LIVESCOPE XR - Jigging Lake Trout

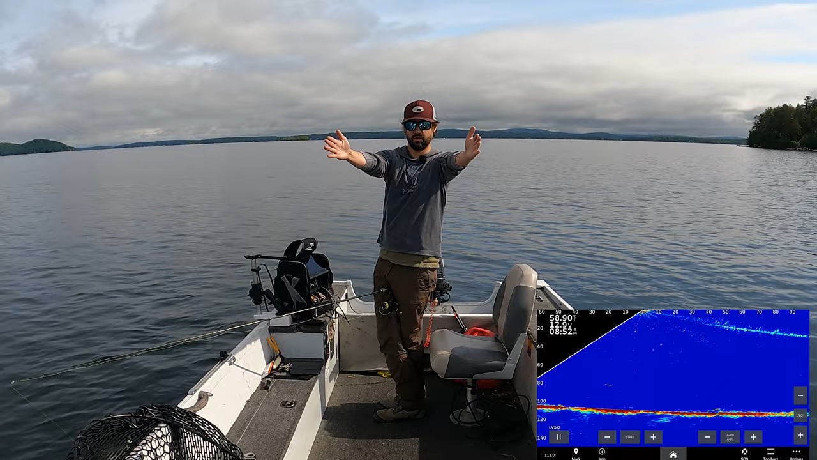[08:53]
So 20 degrees like that. And it's looking, right now it's looking like this, 20 degrees. And then I think it's still 135 degrees. So it's kicking back a little bit and then it's looking all the way up to the surface. So one of the cool things about this is I've actually seen lakers 5 feet underneath the surface and 100 feet of water. You can cast right to them. You can't do that with 2D. By the time you see them with 2D, they'd be gone already.
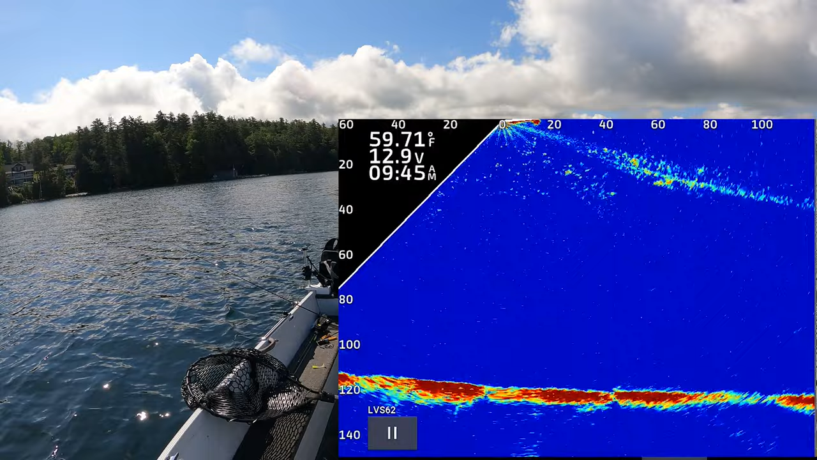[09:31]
On screen: water 59.71°F
There's a pair suspended right there.
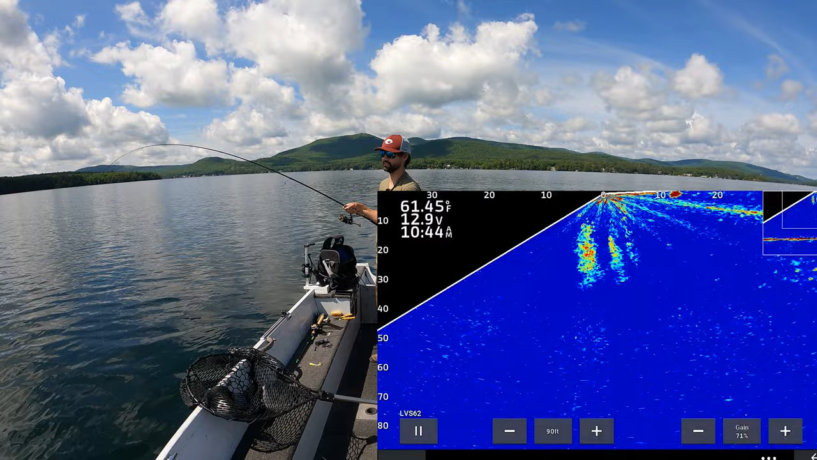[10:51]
On screen: water 61.45°F
He's at 15 or 20. Don't want to let them have too much drag. They're so good at shaking the hook.
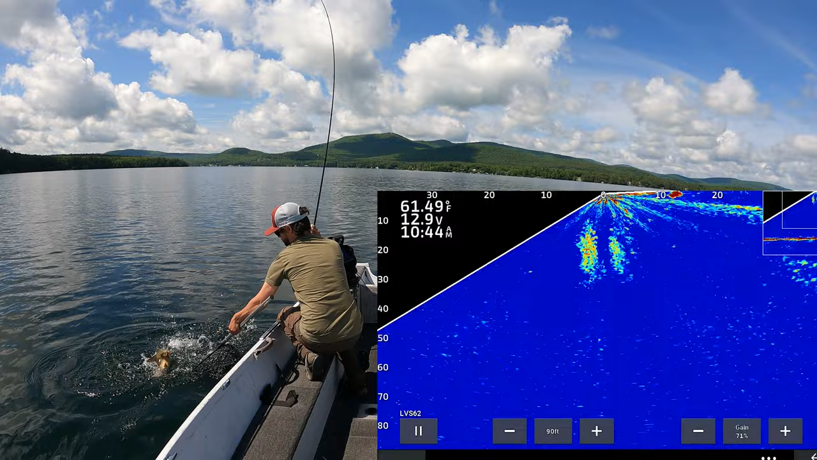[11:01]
On screen: water 61.49°F
Just get a bump on here for, one, I'm getting a bump for reference, and so you guys can see like the scale is actually extremely accurate.
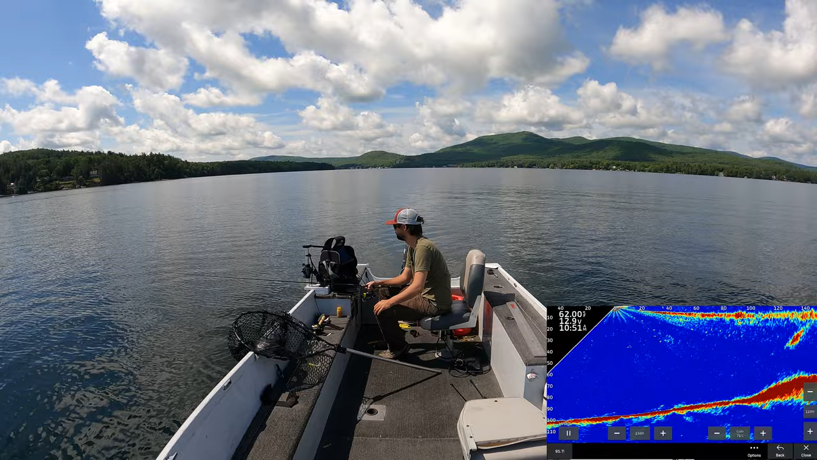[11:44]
So he's at about 35 feet away. There is just so many lake trout in this lake. It's absolutely ridiculous. Unfortunately, they can be extremely picky.
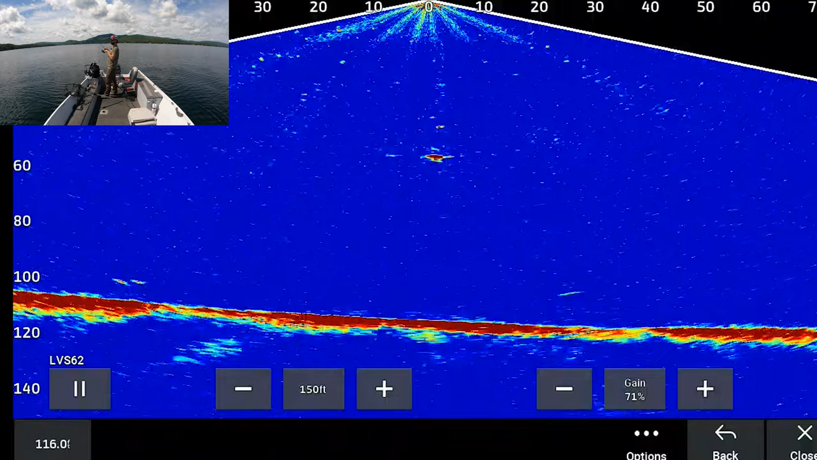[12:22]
Stick that hook right to him, folks. Don't limp wrist that rod right there.
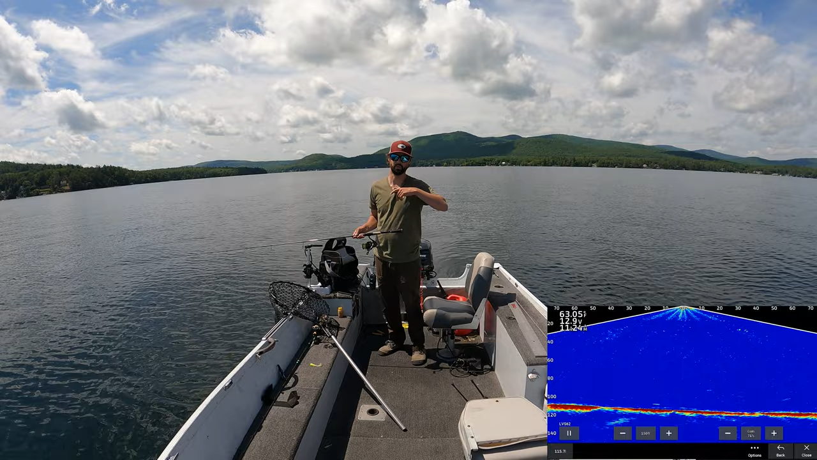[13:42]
One of the great things about LiveScope is you can actually see which direction the fish are swimming in. It's not just the line. So with a normal cone, you can only see if they're going out of your cone. You don't know which direction that's in. Side scan you can, if you can see tail, but not in 100 feet of water. So I have 1, 2, 3, 4, 5-ish on the screen right now. And I think this one directly below my jig. So my jig's at like 70 feet right now going down. And then I have a fish at like probably 90. That's gonna see my jig first. All right, first impressions are really good. The LVS 62, the LiveScope XR is very impressive.